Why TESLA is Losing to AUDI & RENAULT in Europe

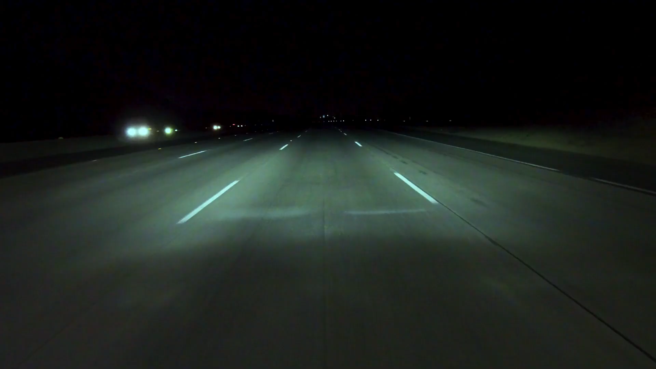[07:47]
These can concentrate on a certain area in front of you and just light up, for example, the lane that you're driving on and nothing else around it.